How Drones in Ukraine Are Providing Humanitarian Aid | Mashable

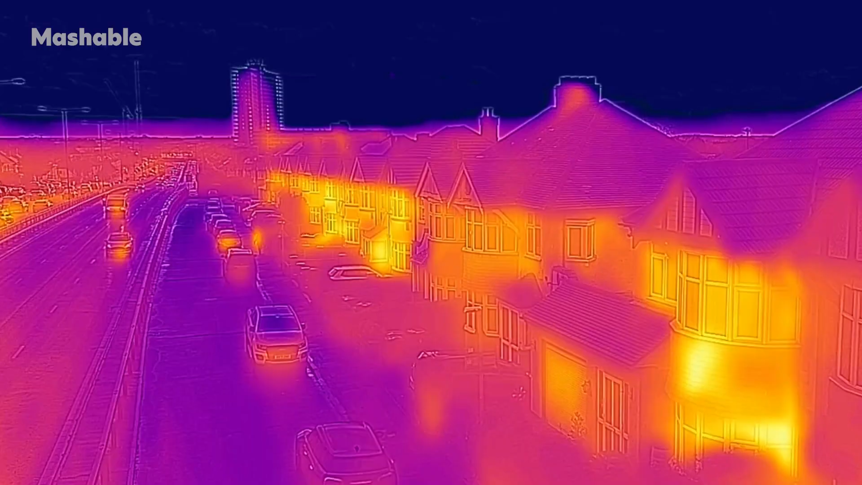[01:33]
So you could use things like a thermal camera, you know, do a scan of the field or the area of interest in the morning, right?